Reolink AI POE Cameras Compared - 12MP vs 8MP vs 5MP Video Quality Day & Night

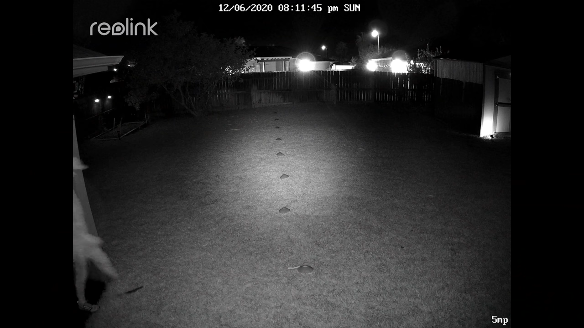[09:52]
50. So this is the video quality of the 5 megapixel Reolink AI PoE IP camera at night.
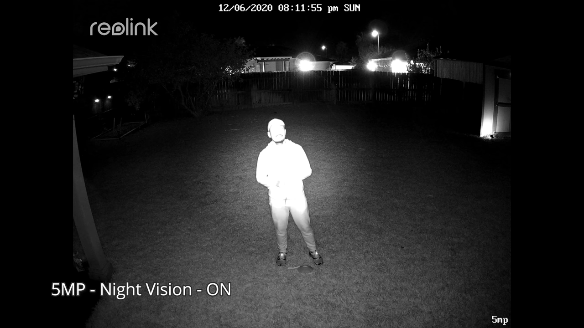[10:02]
night vision turned on and no lights, and this is what it looks like at 10 feet, 15, 20,
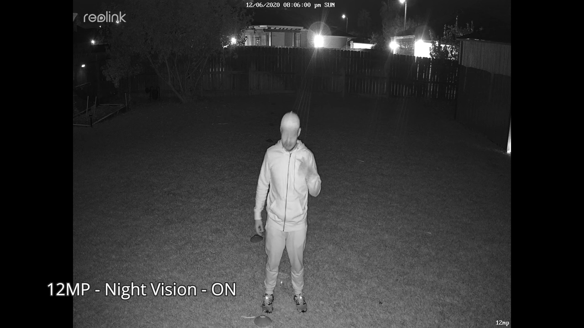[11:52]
And this is what it looks like, or night vision on and infrared LEDs on. And this is what it looks like at 10 feet, 15, 20, 25, 30, 35, 40,
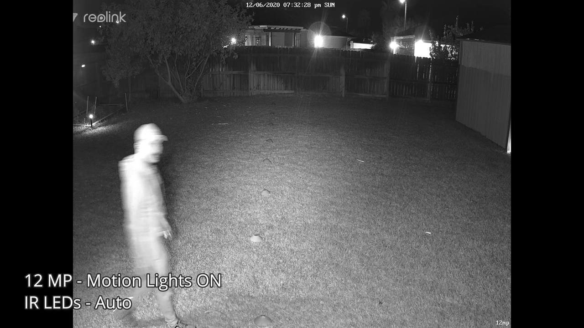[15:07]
But my backlit lights are enough to trigger the 5 and 8 megapixel camera's light sensor and change it to color mode to record in color. But the 12 megapixel didn't, and it still has its infrared lights turned on. Turning off the infrared lights is not even enough to change it to color recording, and I have to change the day and night setting to color mode for the camera to record in color.
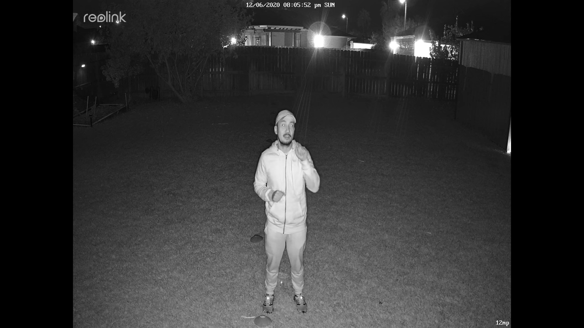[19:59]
like the number of infrared LEDs, as to the 8 or the 5 megapixel one. But its night vision is definitely better and more spread out,